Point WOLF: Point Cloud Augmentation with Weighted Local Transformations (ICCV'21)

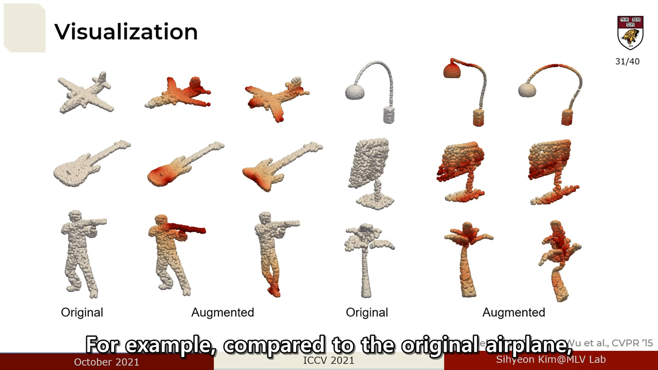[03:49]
For example, compared to the original airplane, the first augmented airplane has a bigger tail with raised wings,